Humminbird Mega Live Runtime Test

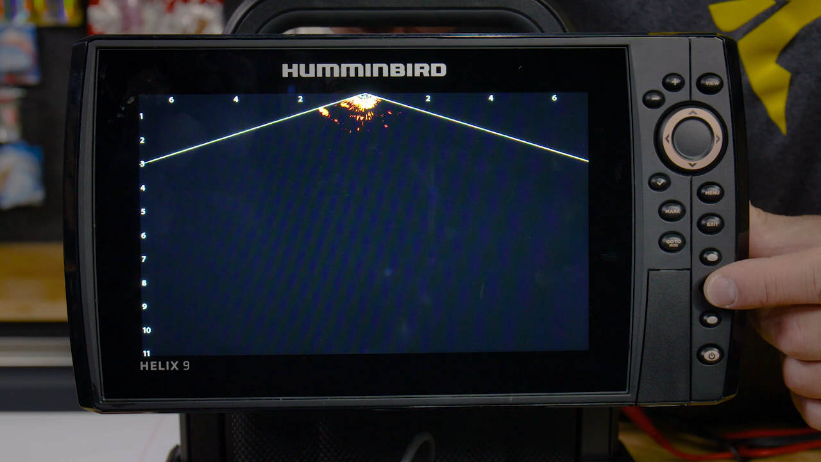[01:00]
More importantly than that, I wanted to show you that screen brightness is on 10 and then we're going to come up here. I'm going to clear out of that and I'm going to show you the accessories.